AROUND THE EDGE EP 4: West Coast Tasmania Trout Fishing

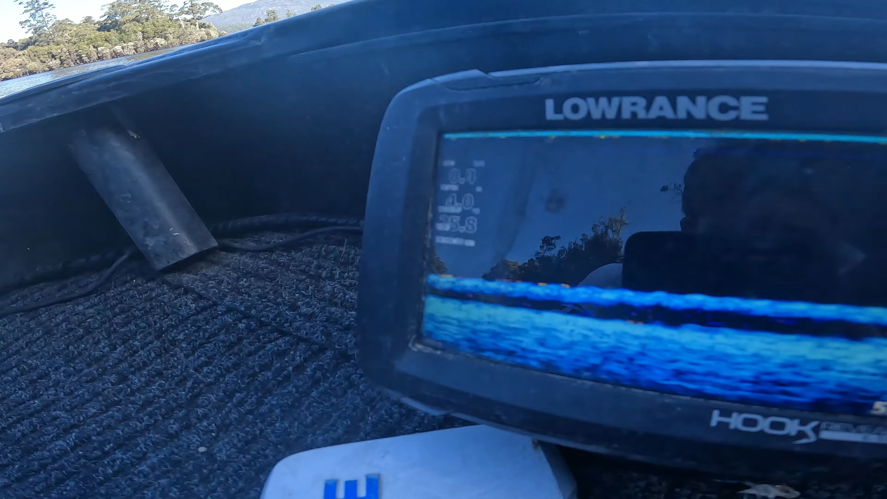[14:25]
Like 25, like we're still, look. That bottom one there is water at 10th.